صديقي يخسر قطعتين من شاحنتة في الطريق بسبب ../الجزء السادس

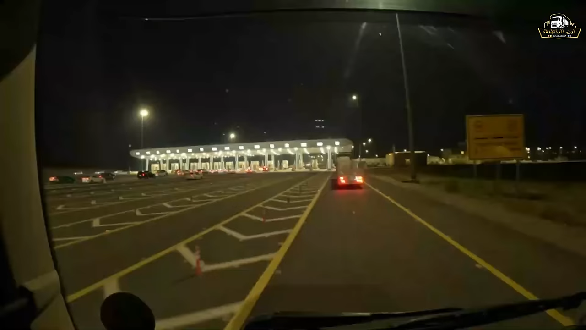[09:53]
هذه ما شاء الله بوابات الدخول الى مكة ما شاء الله.
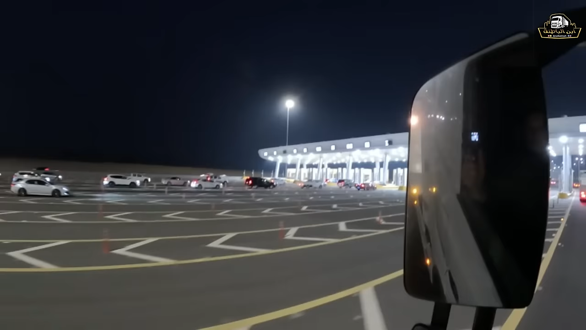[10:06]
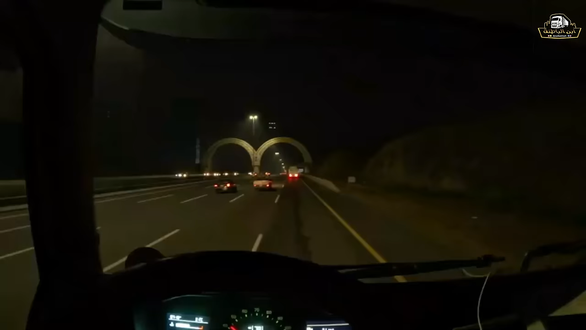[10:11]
شاء الله. تشوف هالبوابة هالأخواس يا الربع، من يعرف هذا وش؟ هذا بداية حد الحرم، الحرم المكي. وفي دعاء يقال عند دخول الحرم، من حافظه يلا كتبوا في التعليقات. اللهم إن هذا الحرم حرمك، والبلد بلدك،
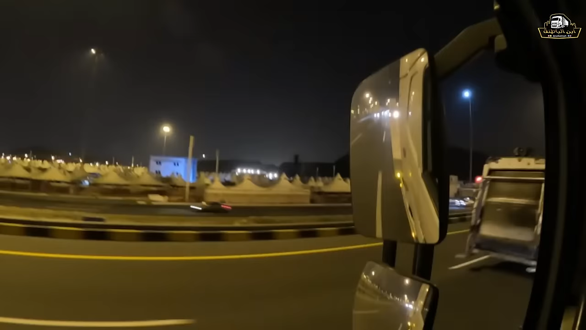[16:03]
حجاج افريقيا اتوقع هنا. طبعا هنا كثير ما شاء الله من اصحاب تريلات وقفوا تريلاتهم هنا ونزلوا على الحرم.